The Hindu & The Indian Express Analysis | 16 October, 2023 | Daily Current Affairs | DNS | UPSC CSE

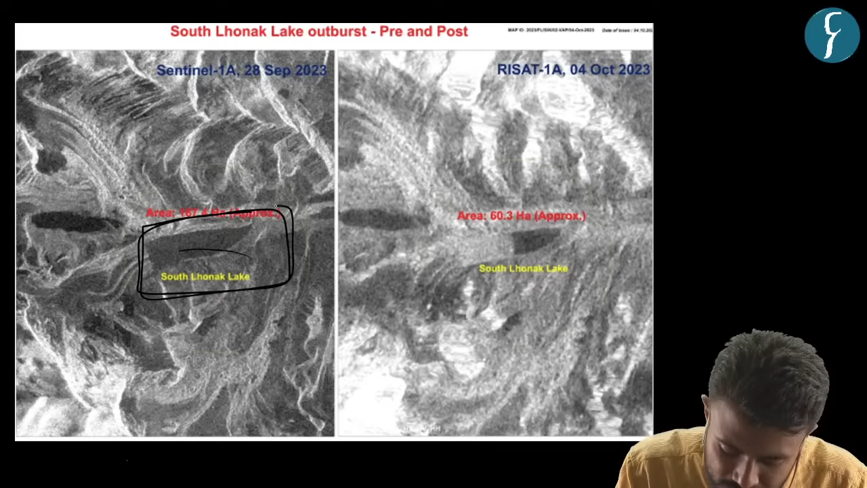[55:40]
Now this is the south lonak lake. After the disaster, it has shrunk to this area. Can you see the drastic shrink in the area? So this is after the glacial lake outburst flood because all the water has moved downstream.